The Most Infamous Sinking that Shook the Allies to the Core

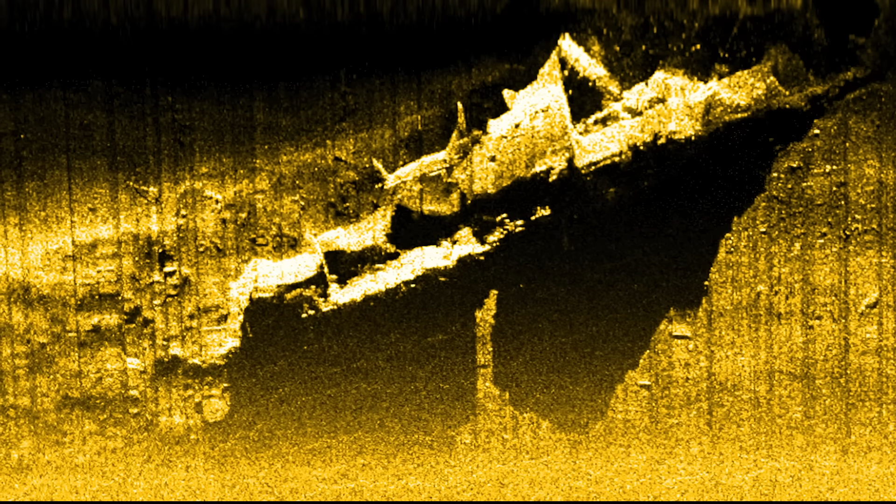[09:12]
Decades later, in 1967, businessman and recreational scuba diver David Burchell unveiled the submerged silhouette of HMAS Perth. Lying on her side, about 115 feet beneath the azure waves, the shipwreck presented a stunningly intact vision of the past.